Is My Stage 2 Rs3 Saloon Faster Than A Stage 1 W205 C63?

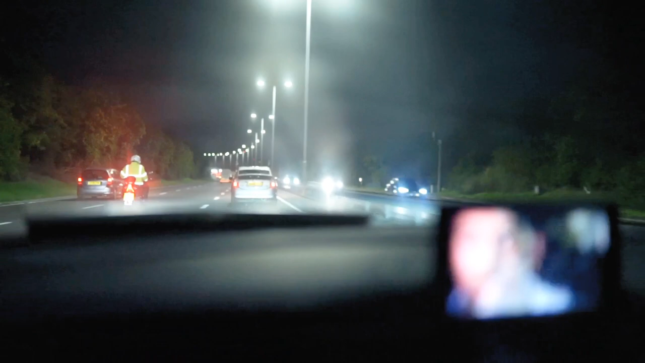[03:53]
Mame in front of us, the fucking Rozzers.
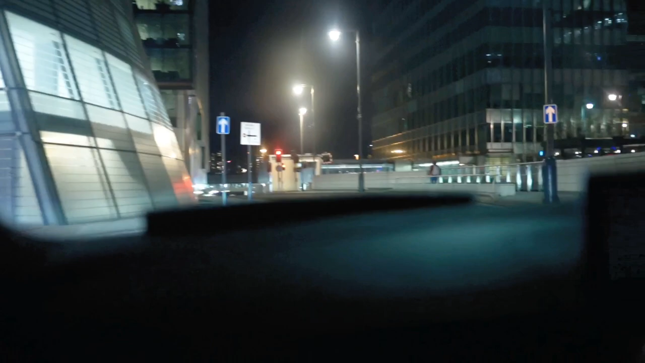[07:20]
That's closed as well, we normally go in there. At this point, we're just gonna, basically there's a roundabout called West Ferry, but again, that closed.
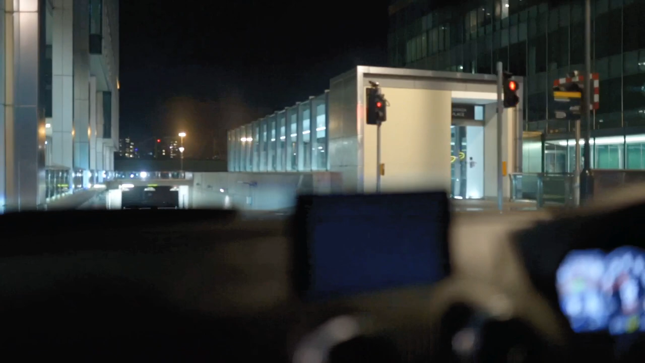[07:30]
Can we even go this way? This is a fucking car park.
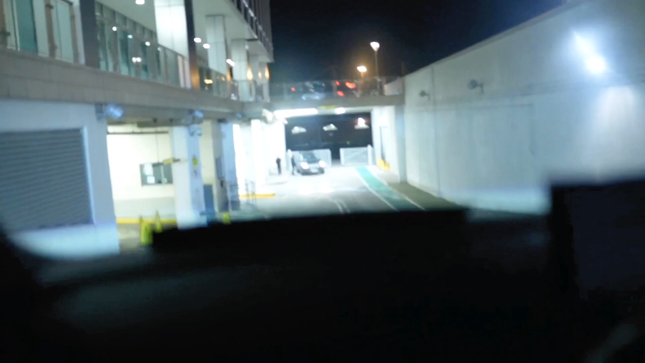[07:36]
Hi guys, so this is the second location.